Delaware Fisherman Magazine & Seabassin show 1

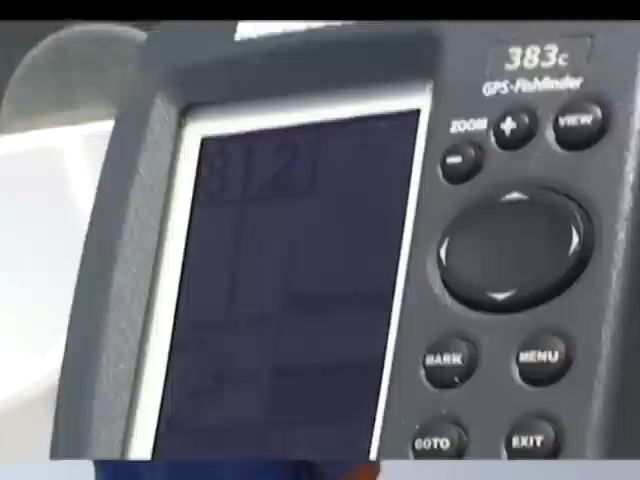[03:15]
Well, we're in about between 80 and 85 feet is a good area. Okay. Now there's another hole out there that I, that I'll fish a lot is, uh, you know, it's right around 90 feet of water.